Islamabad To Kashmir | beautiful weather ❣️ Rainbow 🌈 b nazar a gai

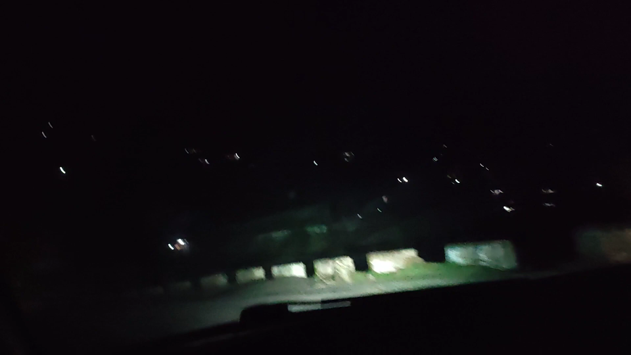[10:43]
یہ ارجہ پہنچنے والے ہیں جی اب دیت ہیں کیا ہوتا ہے پیچھے سے تو بزر آئے ہیں یہ ارجہ پہنچ چکے ہیں جی جی جی آگے جا رہے ہیں کوئی ایشو نہیں ہے جی کوئی
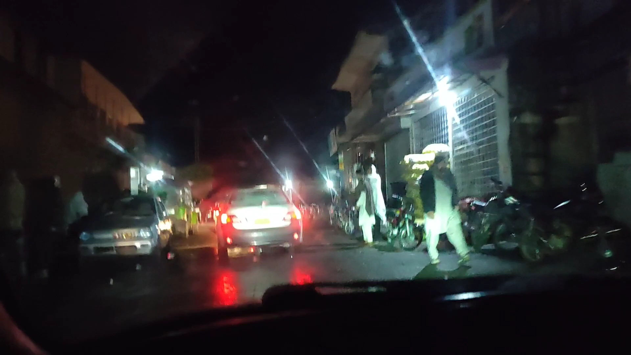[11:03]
پہنچ چکے ہیں جی باگ شہر میں ابھی پہنچ چکے ہیں
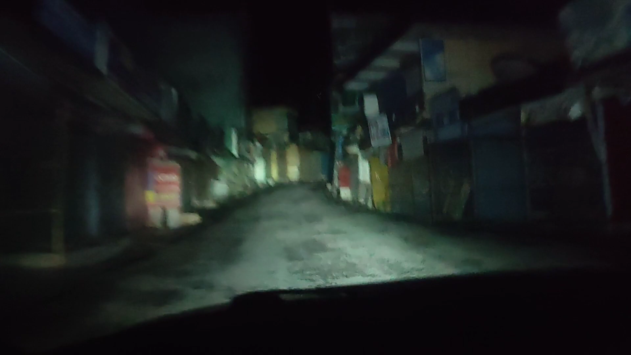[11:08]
اب چلتے ہیں جی اپنے گھر مال لڑا